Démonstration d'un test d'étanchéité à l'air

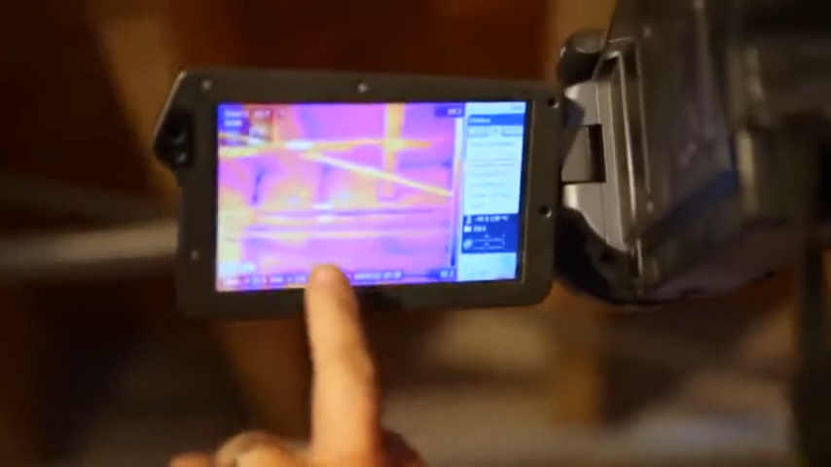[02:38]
Et si je me place là, par exemple, au niveau de la fuite des solives, vous avez des fuites là autour de la solive.